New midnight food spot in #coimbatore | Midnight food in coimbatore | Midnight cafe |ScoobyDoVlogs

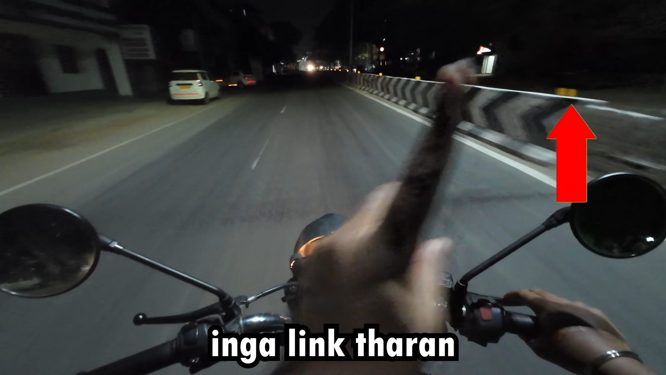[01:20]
லிங்க் தரேன் இந்த வீடியோ முடிச்சுட்டு அந்த வீடியோ போய் பாருங்க அங்க இருக்கு கடை மேல இருக்கு தெரியுதா